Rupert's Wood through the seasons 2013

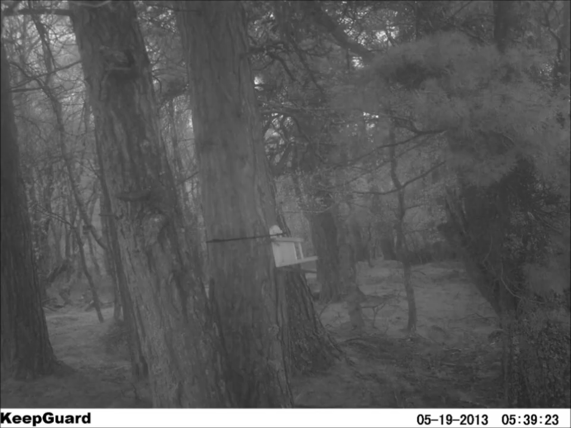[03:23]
But it's triggered to take images by movement, so you don't have to sit here and take photos. You strap it to a tree, and what we'll do is we'll put it opposite a feeder box, and then hopefully the squirrels will come to the feeder box and we'll be able to take,